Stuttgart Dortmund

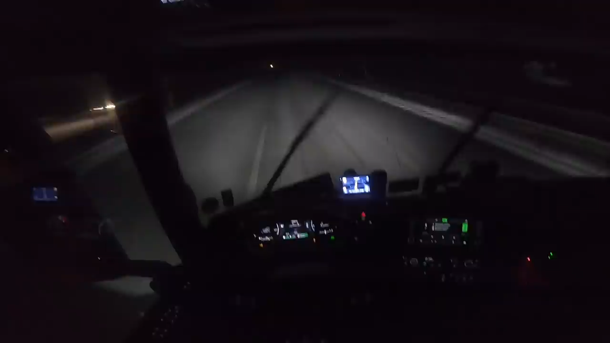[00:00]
ekipa, gdje ste, evo ga, malo i snijega, evo malo i snijega u Njemačkoj, raja moja, pola osam je, ne znam da li vidite, evo vidite kako pada snijeg, nadam se da je kamera dobro naštimana.
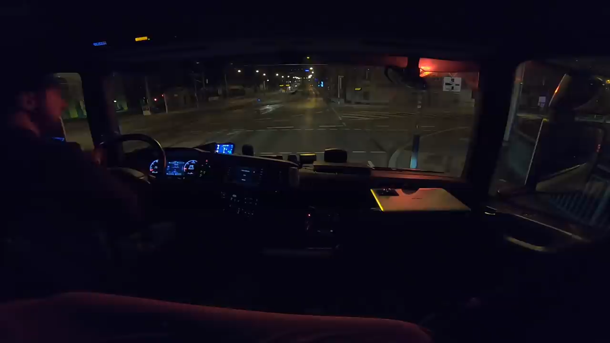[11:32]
zavisi od gravitacije, ono, kako se vi nagnijete, tako se i kamera šeta. Ali, dobro.
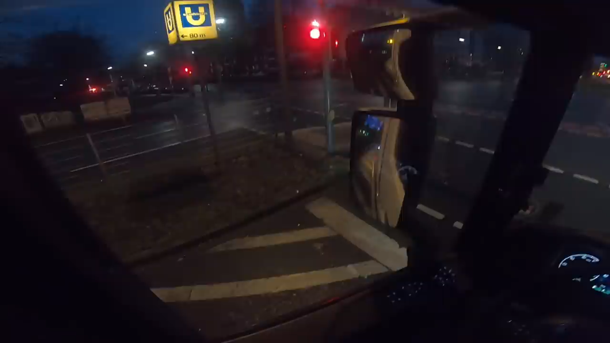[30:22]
Vidjet ćemo. Nakon 50 metara skrenite levo. A, Donner House, gledaj Turčina što radi.